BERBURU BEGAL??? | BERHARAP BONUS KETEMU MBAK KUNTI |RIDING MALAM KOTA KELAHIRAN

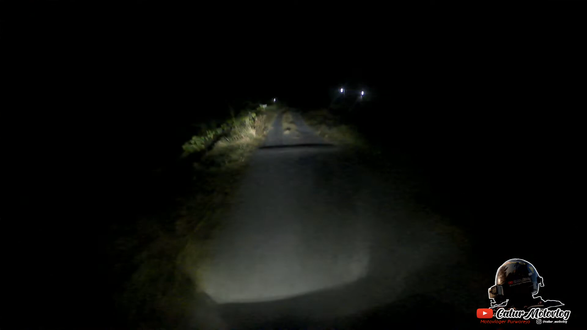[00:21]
nganterin si bebek mel-mel gua ke rumahnya dan ini hampir jam 10. Dan ini jalannya nih kayak gini nih coy, sepi walaupun ini lebaran kedua ya di ini, cuma udah pada sepi, cuma di daerah kotanya itu ya lumayan rame sih.
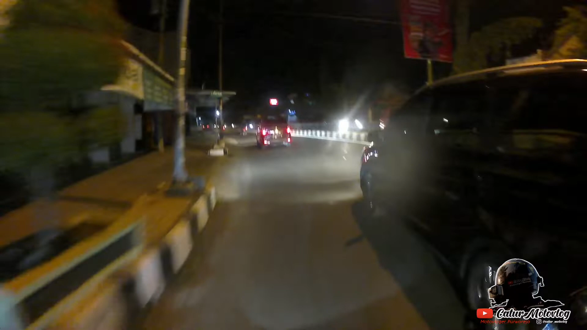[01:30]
Dan ini masih ramai karena ini jalur utama dari kota Purworejo menuju ke arah Kebumen.
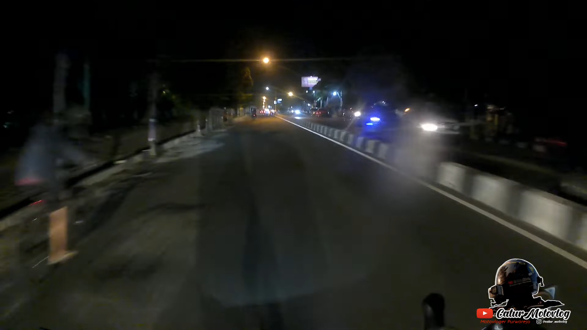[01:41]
Jalur utama ya, jadi auto masih ramai lah daerah-daerah sini. Dan ini gue udah ke arah kecamatan Banyurip ya namanya ya.
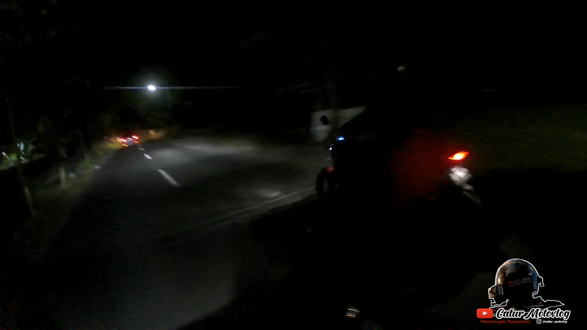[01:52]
Ini udah mulai sepi banget, ini udah temennya sawah nih. Kalau dari arah Purworejo kota ada ketemu pertigaan namanya Lengkong, ambil kiri ini. Auto nggak ada yang bisa digodain di sini kecuali rumput-rumput yang bergoyang ya, udara-udara malam gitu ya.
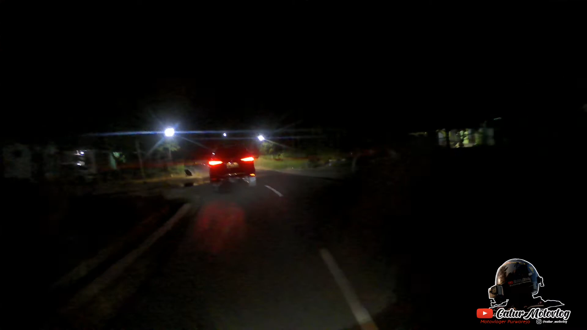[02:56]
Oke, ini ketemu rumah-rumah, habis itu ada sawah, ada coy, yang sebenarnya nggak begitu jauh sih, cuma cukup sepi.
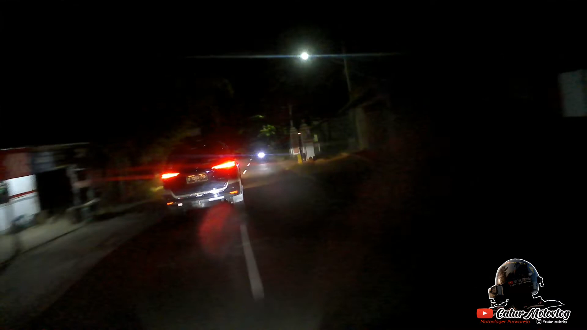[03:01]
Hampir banget ya. Oke, nih gimana nih kalau tiap harinya nih jarang ada orang lewat sini ya, dan kita masih ketemu beberapa kumpulan rumah lagi, baru sawah lagi, ya gitulah. Dan ya gini loh rumah gua, jauh sono jauh sini gitu ya.
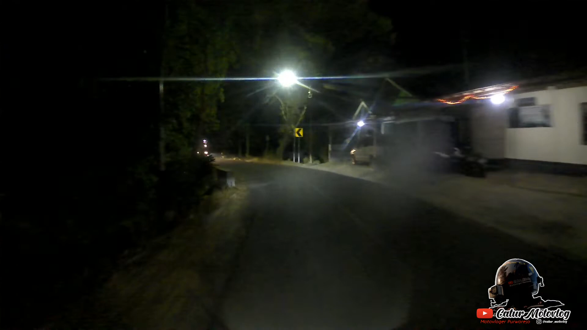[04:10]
Ini ada tukang bensin, masih ada sini, nggak, udah nggak ada pom bensin ya, cuma ada Pertamini, pom bensin kecil, pompa bahan bakar kecil,
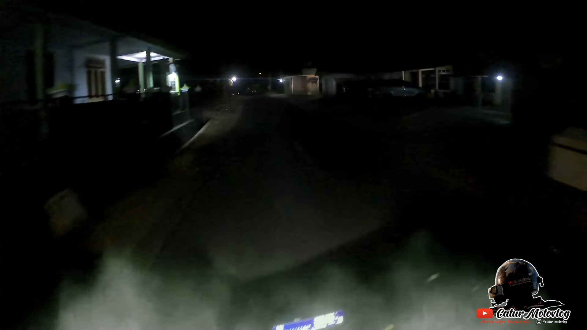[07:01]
Ini beneran udah sepi tuh. Orang jualan nggak tahu masih ada apa enggak gitu. Orang lewat juga nggak tahu nih. Toko udah pada tutup.